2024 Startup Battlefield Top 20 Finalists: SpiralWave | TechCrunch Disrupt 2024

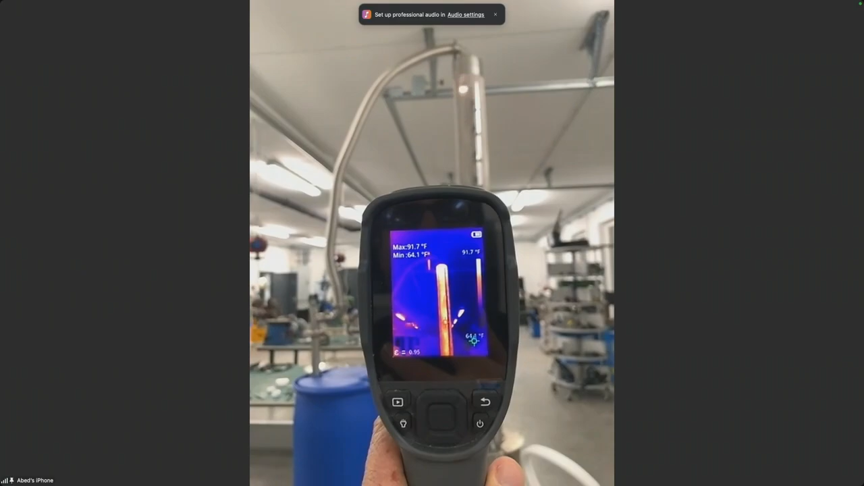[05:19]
On screen: max 91.7°F, min 64.1°F
and if we go to methanol sensor here we can see it starts to reach out and increasing the value of methanol flow as we keep going up.